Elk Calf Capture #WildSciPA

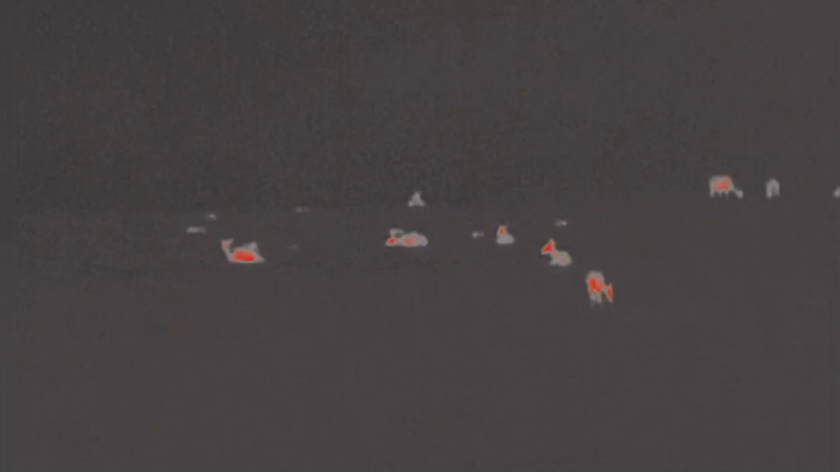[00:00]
Typically, captures under nightfall would not be a possibility, but because we have thermal monoculars,
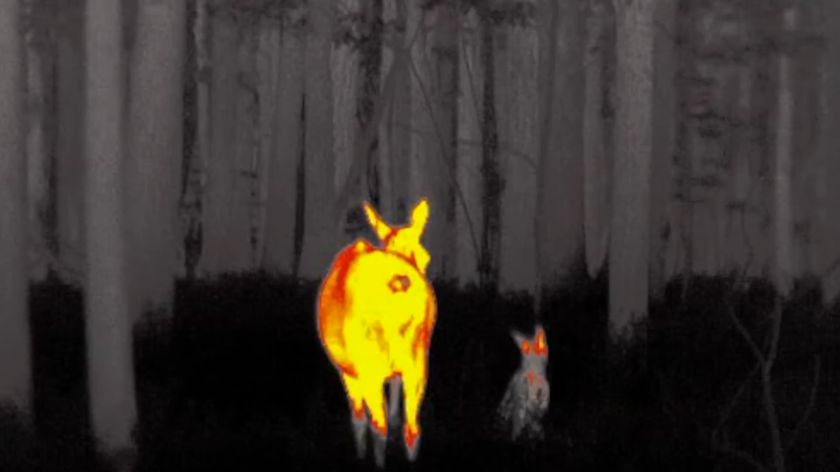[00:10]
we are able to go in under nightfall and locate both the cow and the cat very efficiently.